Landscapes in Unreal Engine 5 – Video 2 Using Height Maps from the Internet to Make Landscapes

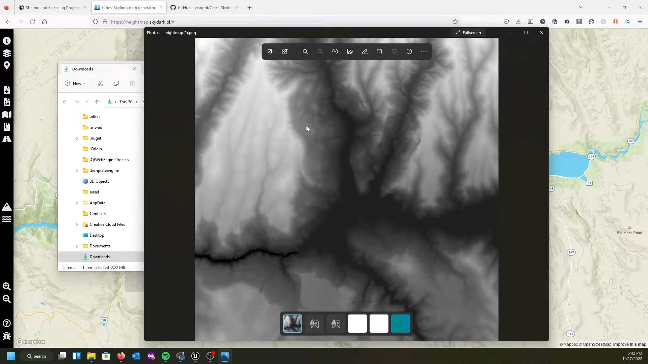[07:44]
then of course everything are shades of gray in between that are going to give us our elevation all right so let's go ahead and see what that's going to look like inside of our project um first thing I'm going to do though is I'm going to right click on it I'm going to go ahead and copy it or you can just hit ctrl c of course